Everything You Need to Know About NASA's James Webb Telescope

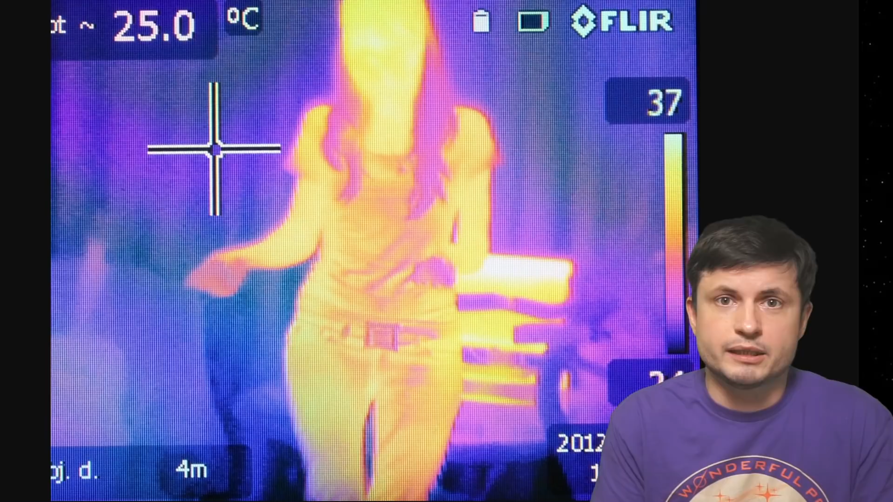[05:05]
On screen: spot 25.0°C
And since a lot of warm objects, hot objects and of course our bodies right now produce infrared radiation,